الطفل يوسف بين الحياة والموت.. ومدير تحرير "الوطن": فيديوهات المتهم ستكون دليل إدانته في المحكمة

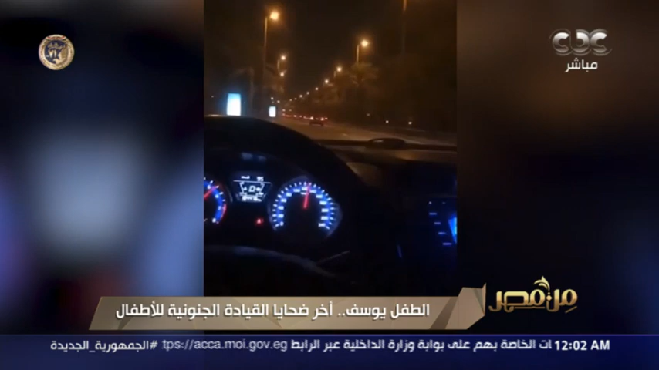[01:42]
يمكن الصورة انا مش شايفها من هنا يعني بس الصورة عالية جدا صورة تانية كان 229 كيلو متر في الساعة يعني فوق المتين كيلو